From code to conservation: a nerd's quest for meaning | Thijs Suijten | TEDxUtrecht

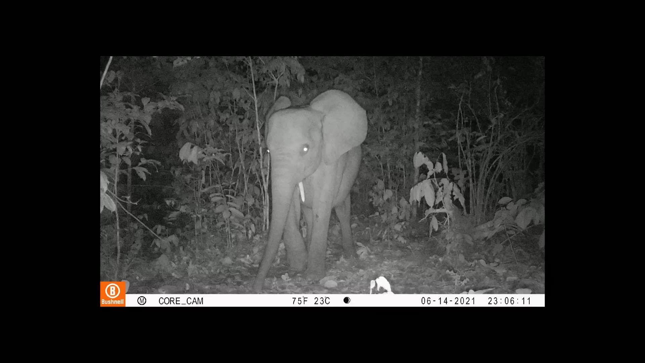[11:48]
Could it be that it's actually the elephants that are inside the fence now? Three, that's the group.